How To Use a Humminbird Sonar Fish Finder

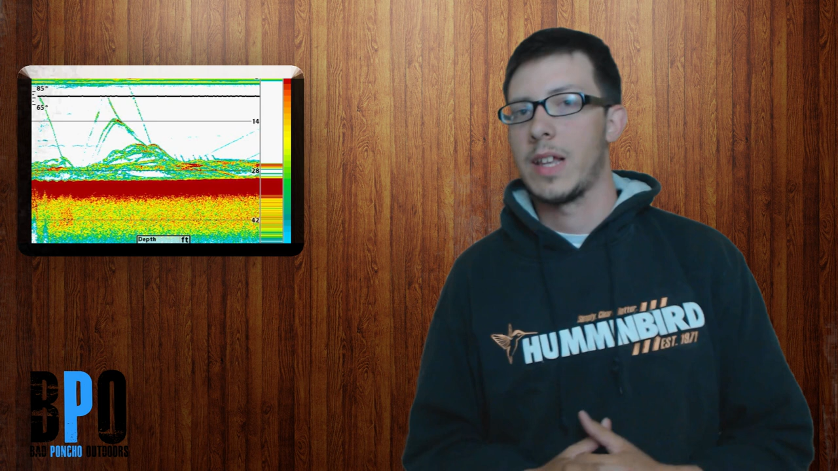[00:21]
The 2D is probably the most important thing that you end up running on your unit. I know I've got the SI unit, the 899SI. And more often than not, I end up running the 2D sonar because of the detail I actually got out of it and be able to truly see fish. When I say truly see fish, I'm in the arcs. You've seen on the forums and online that guys get nice, crisp arcs. Well, we're going to tell you how to do that.
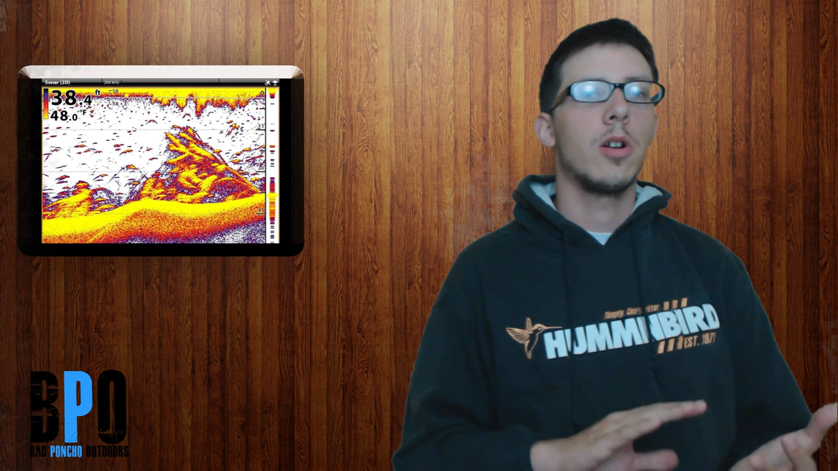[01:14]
On screen: water 48.0°F
And then, you know, I'll run my 200, my 83 kilohertz beams. So I feel like the 200 is great for getting your bottom hardness and contours and stuff like that, while the 83 is a little better at that, you know, from the boat to the bottom of the lake kind of deal.
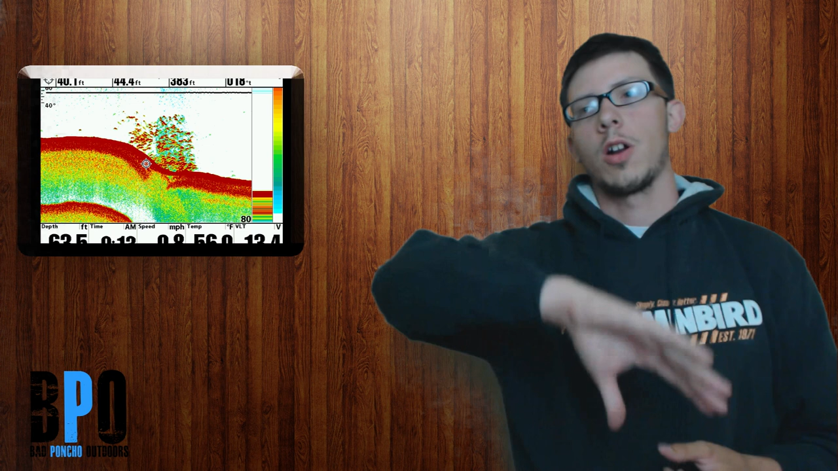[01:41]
The arc is where the fish enters and leaves the beam. So you'll notice that, yep, the reading starts out in a nice, solid read in the middle of the beam, and then where it leaves the beam. That's actually what we're trying to find.